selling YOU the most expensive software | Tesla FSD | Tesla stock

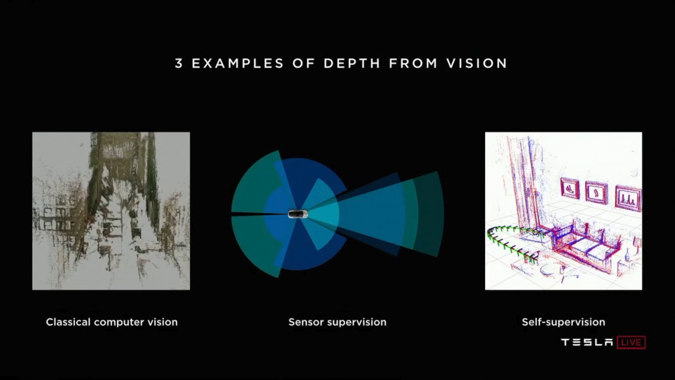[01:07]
To achieve full self-driving, debt needs to be solved. All other companies are using LiDAR plus HD Maps approach.
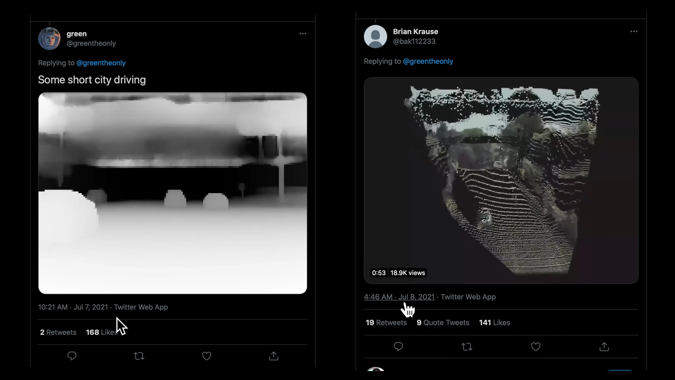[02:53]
Two Twitter accounts, I assume hackers are able to see how the Neuronet's process that it creates many
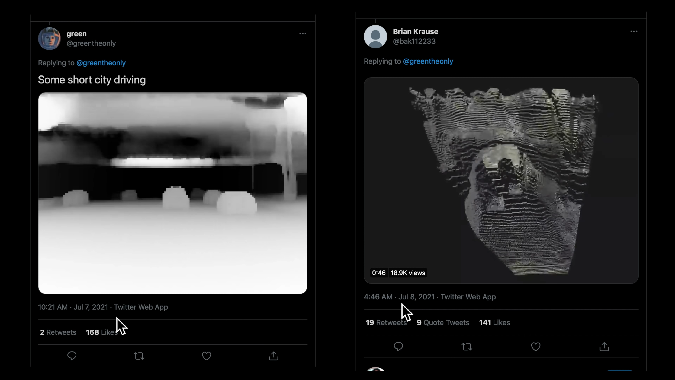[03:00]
data points to build its own version of the world.